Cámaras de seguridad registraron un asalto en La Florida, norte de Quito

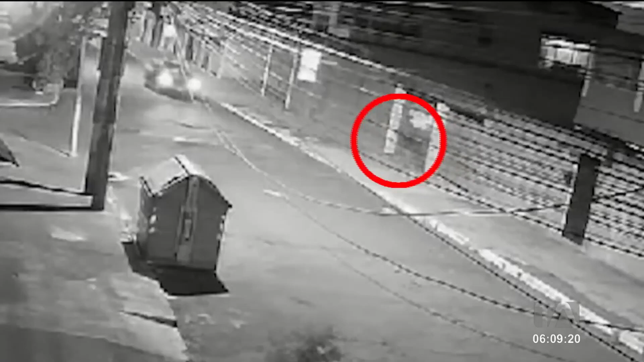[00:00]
Un ciudadano quien transitaba por la calle Fernando Dávalos, sector de la Florida en el norte de Quito, fue interceptado por un grupo de delincuentes quienes robaron las pertenencias de la víctima.
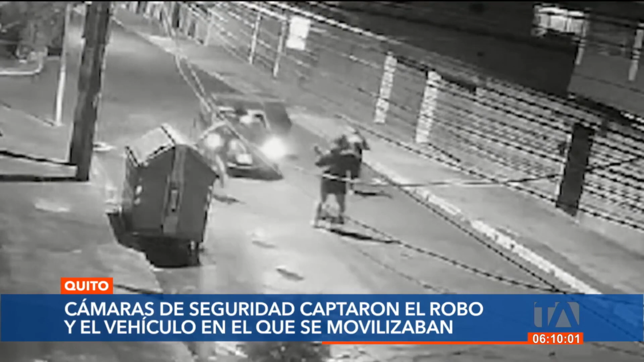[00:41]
mientras que un cuarto conduce el vehículo en el que se dan a la fuga.